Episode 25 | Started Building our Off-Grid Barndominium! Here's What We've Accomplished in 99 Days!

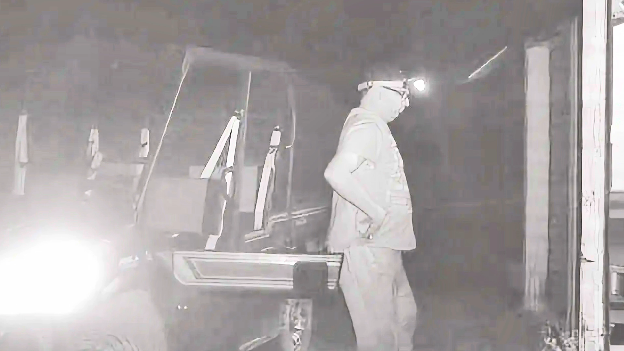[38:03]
Here's a picture of Steven headed out to the garage in the dark. That's what the headlamp's for. And it's about time to go.
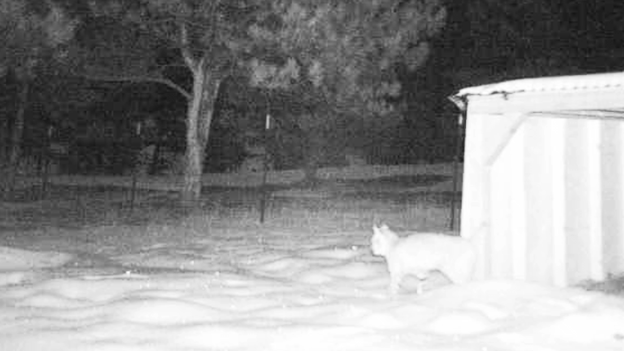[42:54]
And it snowed and it came back a couple months later. I don't know if it's just sniffing around or trying to stay warm with the sheep. Who knows? Pretty interesting.